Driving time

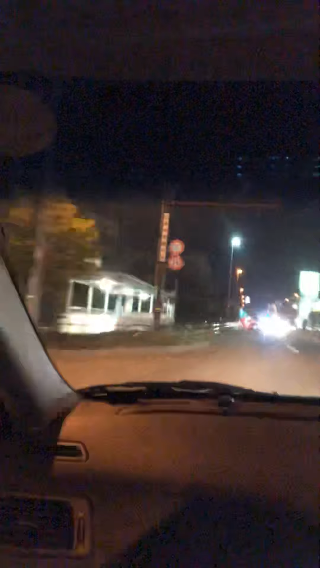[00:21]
Ayan guys Libot-libot na kami Sarap sa labas no?
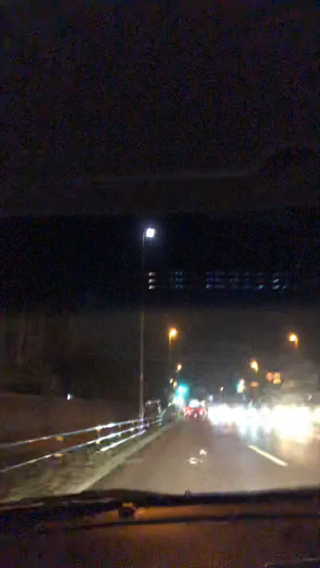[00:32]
Maano kasi yung Daan Pagkita mo lahat ng mga ilaw Ayan Ayan Libot-libot Ayan Ayan guys Doon kami nanggaling Tapos Dito kami ipupunta Mga siguro mga 20 minutes pump car Ayan Ayan Ayan